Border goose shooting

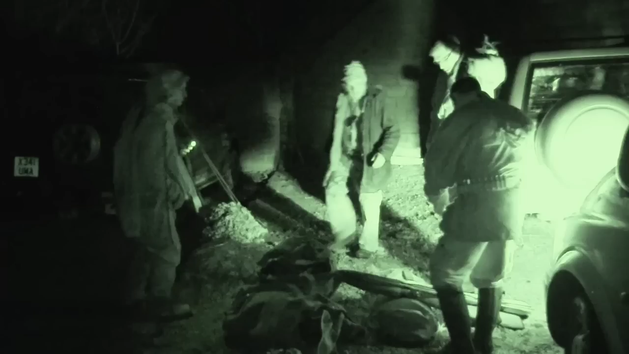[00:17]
In the darkness the team assemble in a deserted farmyard knowing only that they're about to be guarded to a ditch somewhere nearby.
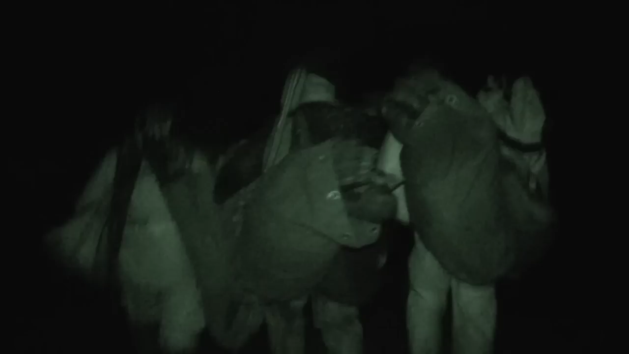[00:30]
First though they have to traipse across muddy fields to start setting up their hides.
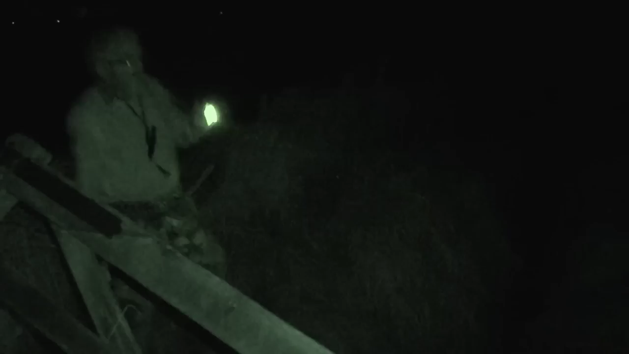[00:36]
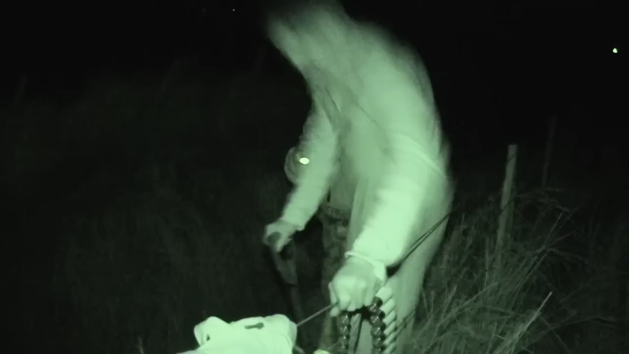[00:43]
They've arrived in plenty of time with dawn a good while off. This gives everyone the chance to get their nets up and dig out a stable shooting platform in the ditch. Really if you can get a ditch or a wall or a hedge or something to get hidden in and try and use as much natural
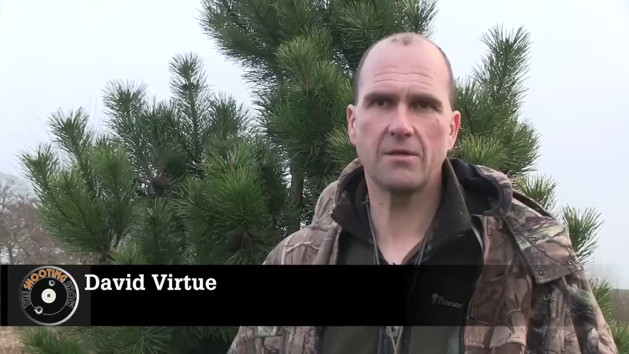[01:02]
cover as you can rather than putting up a lot of hides. You don't want something that's got to stick like a box out you know so you stick out like a sewer thumb.
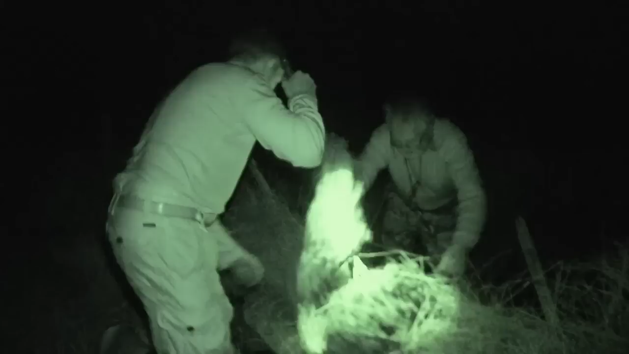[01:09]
You want something you can be looking at it you disappear.
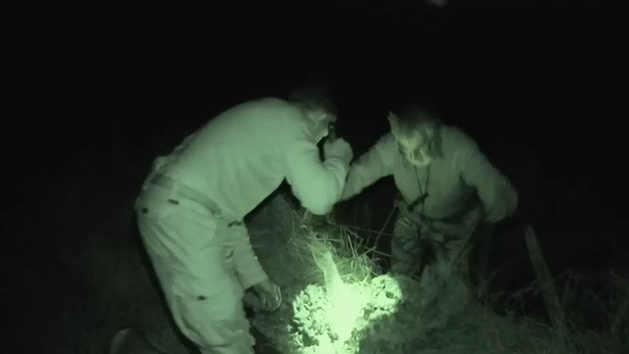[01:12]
Put some grass on it right.
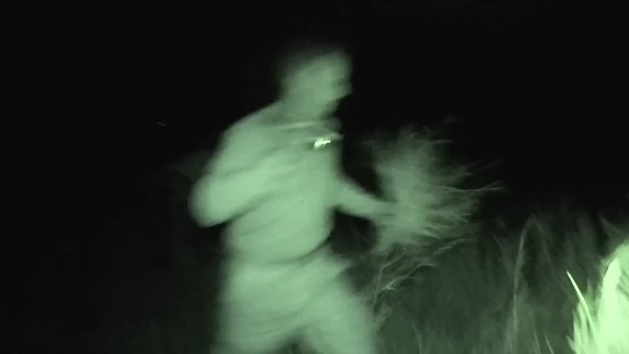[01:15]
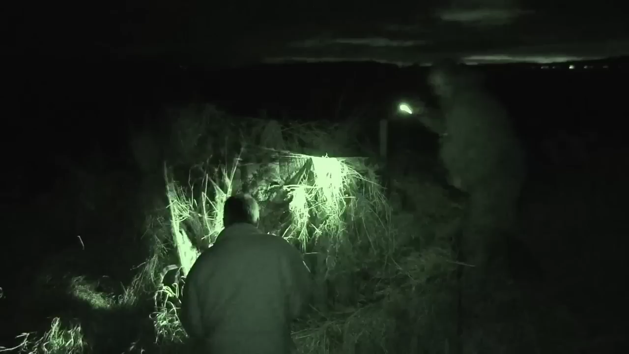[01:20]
The hide covered they begin setting up the decoys.
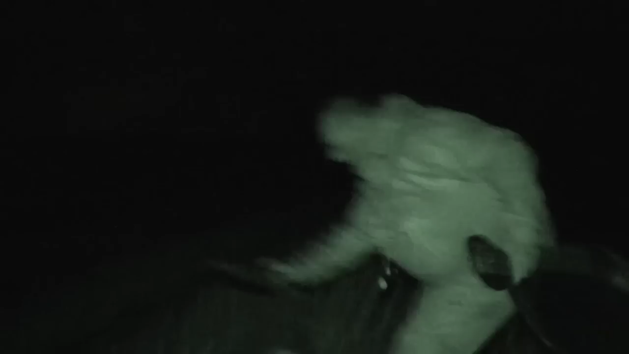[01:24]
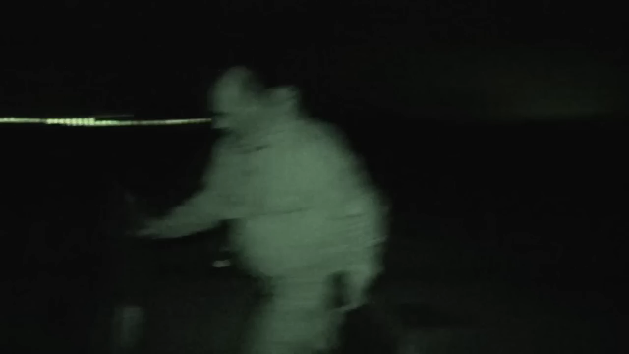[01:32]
They position them in front and behind and settle into the hides to wait for the fast approaching sunrise.
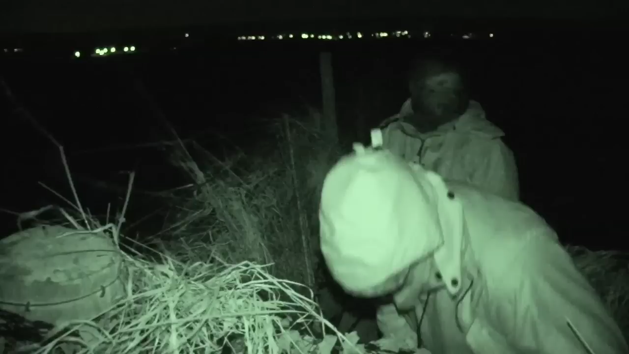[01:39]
As the light grows in the eastern sky the geese lift and begin to fly inland.
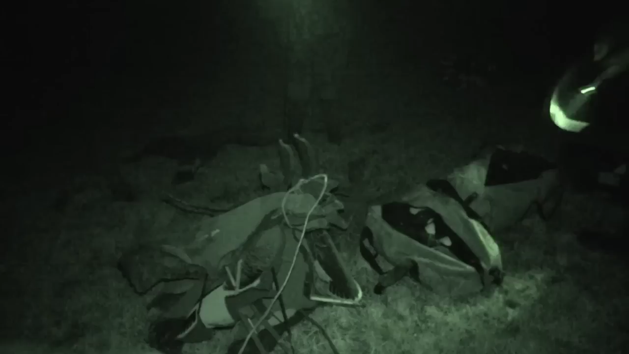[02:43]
It's not ideal but he knows the geese are here.
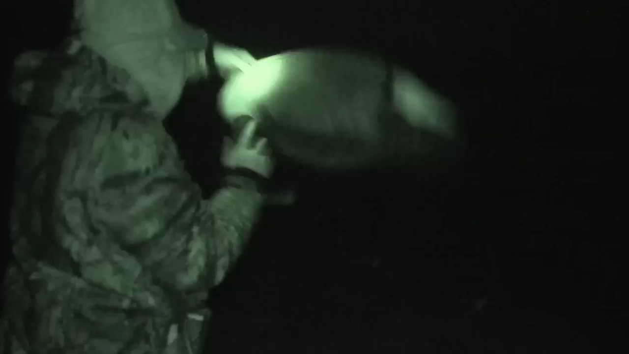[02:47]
They will have to play it as it happens and hope the birds fly low enough to spot the decoys. Anything that's not non-plastic we tend to use the foam decoys.
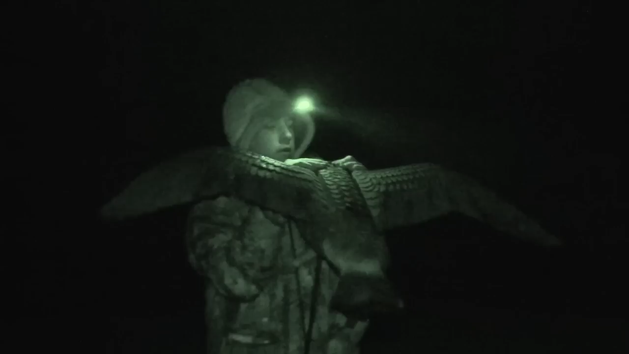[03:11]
You're shooting pink feet and possibly bigger numbers of decoys you're using. If you can produce a little bit of movement there in the decoys it'll help you.